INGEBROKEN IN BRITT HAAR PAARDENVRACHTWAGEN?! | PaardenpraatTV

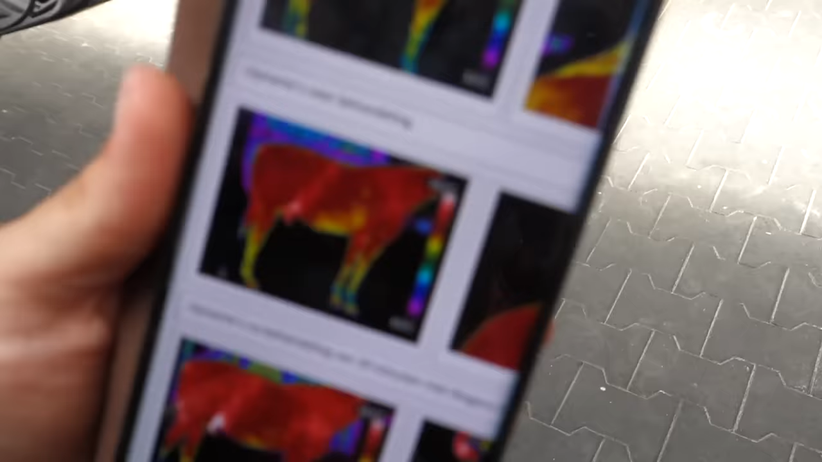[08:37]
Dit zijn de foto's die zijn gemaakt voor de behandeling. Ja. Om te zien hoe de doorbloeding is voordat we beginnen.
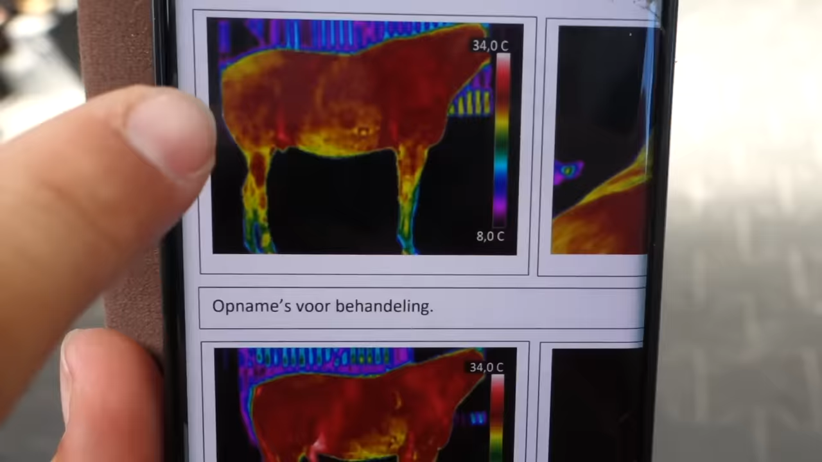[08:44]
On screen: scale top 34.0°C, scale bottom 8.0°C
En wat is rood, geel, groen? Rood is eigenlijk een goede doorbloeding.
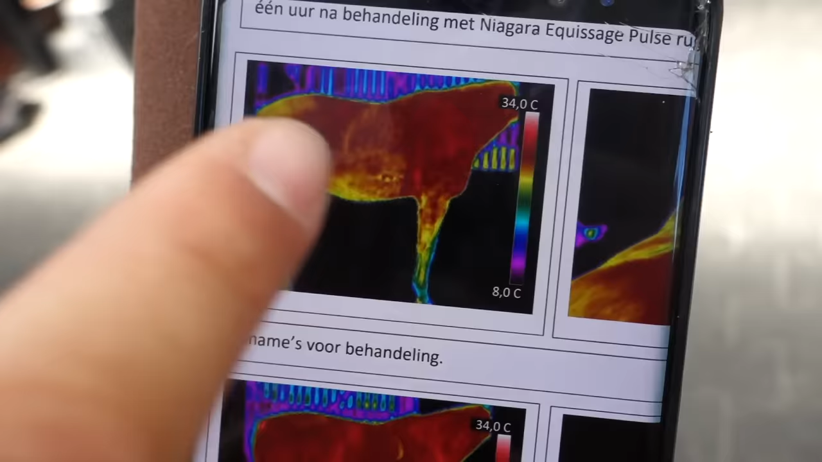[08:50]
On screen: scale top 34.0°C, scale bottom 8.0°C
Dat zie je dus ook zeker op de hals hier en een beetje in de flanken. En dit is... Geel en groen en blauw is een beetje minder.
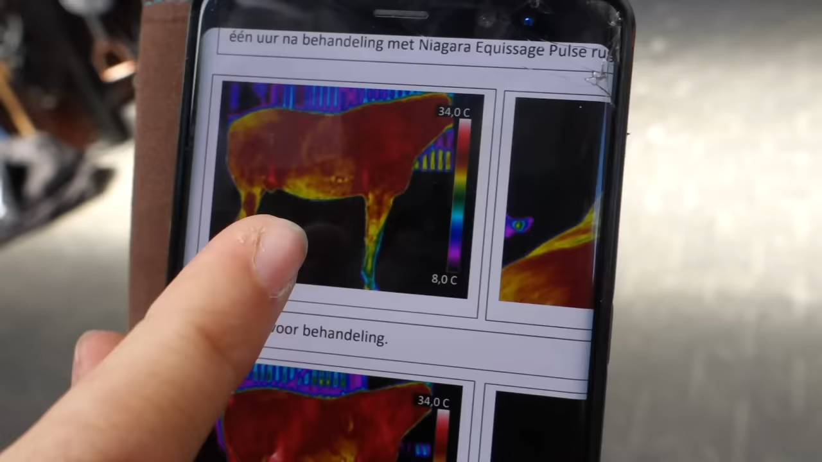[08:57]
On screen: scale top 34.0°C, scale bottom 8.0°C
Nou zitten die in de benen ook wat minder doorbloeding. Dus dat is altijd een beetje groen en blauw.
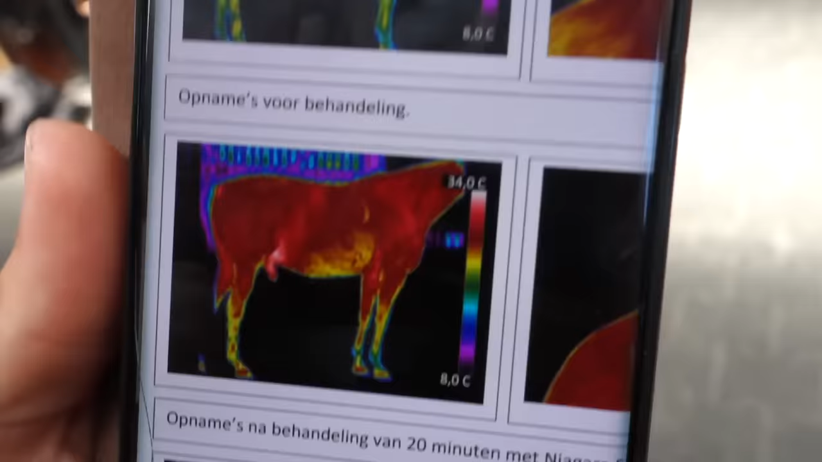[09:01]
On screen: scale top 34.0°C, scale bottom 8.0°C
Die daaronder, dat is een afbeelding precies na de behandeling.
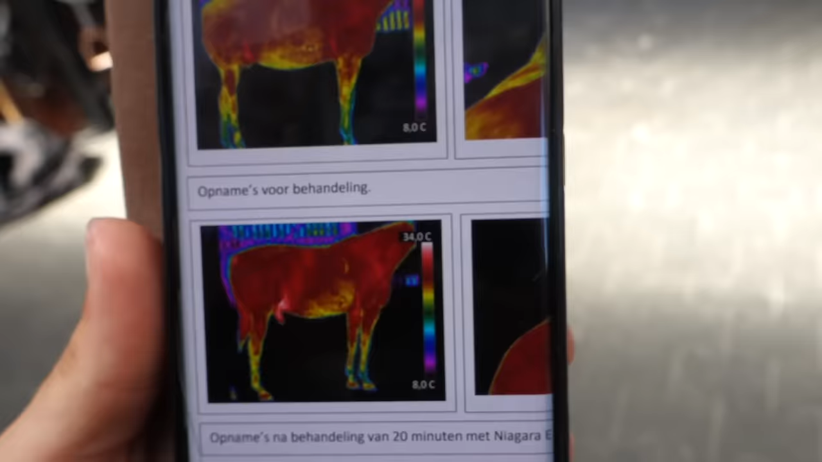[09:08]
On screen: scale top 34.0°C, scale bottom 8.0°C
Oh, dan zie je al echt vet verschil inderdaad. Zeker over de billen en op de schouders en op de buik.
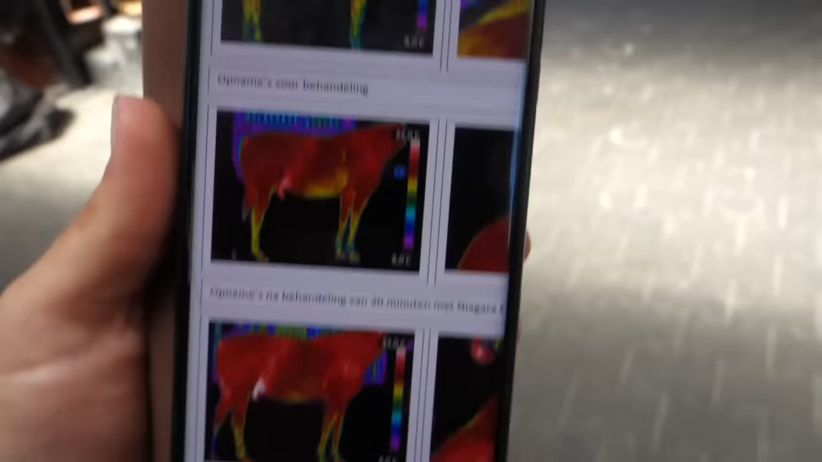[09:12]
Dus hier is eigenlijk nadat hij de single om heeft gehad. Ja, dan zie je dat die doorbloeding weer helemaal mooi is. Wow, kijk het verschil inderdaad.
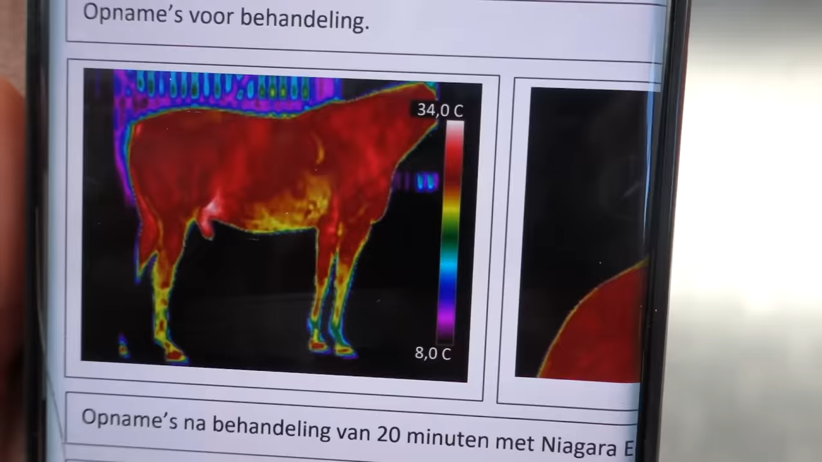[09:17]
On screen: scale top 34.0°C, scale bottom 8.0°C
En wat is hieronder?
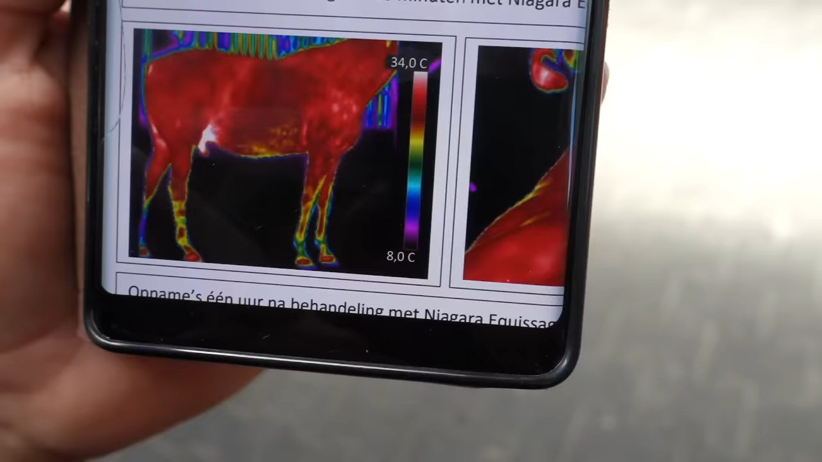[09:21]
On screen: scale top 34.0°C, scale bottom 8.0°C
Een uur nadat ze behandeld zijn hebben we ze nog een keer op de foto gezegd. Maar hier lijkt hij het meest.
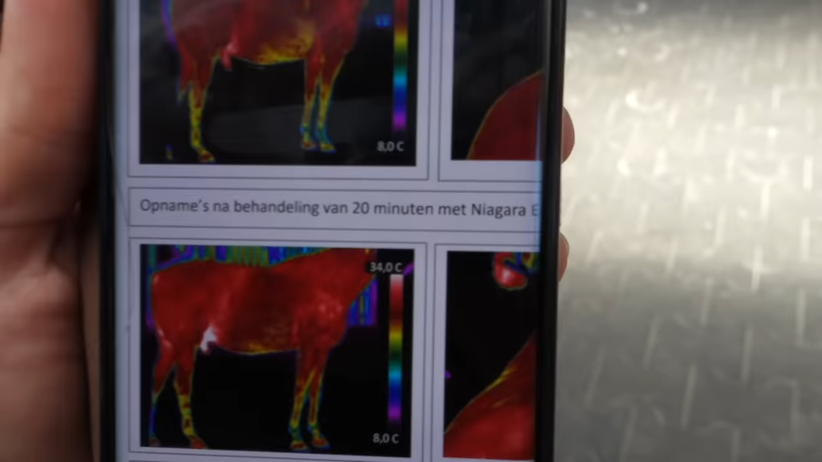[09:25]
On screen: scale top 34.0°C, scale bottom 8.0°C
Ja, die behandeling werkt eigenlijk gewoon helemaal door. En zo zie je dus ook dat hij gewoon een uur daarna nog steeds effect heeft.
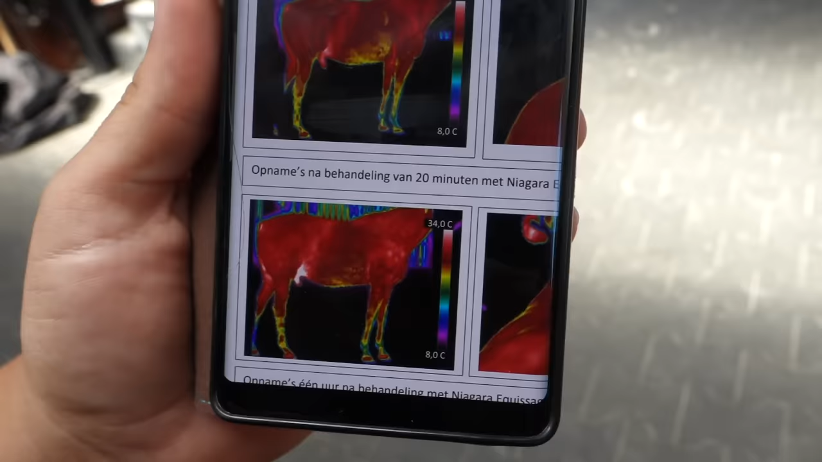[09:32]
En waarvoor dit ook heel goed is en waarvoor überhaupt een goede doorbloeding goed is, is omdat je dan soepele spieren hebt en soepele paarden rijden natuurlijk veel lekkerder.